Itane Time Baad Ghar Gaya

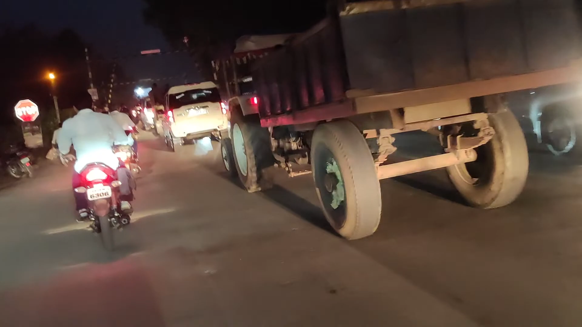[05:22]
रेल्वे फाटक खुला है अच्छा हुआ मैं अब भी पहुंचा है चलो अब सीधा साफ चलते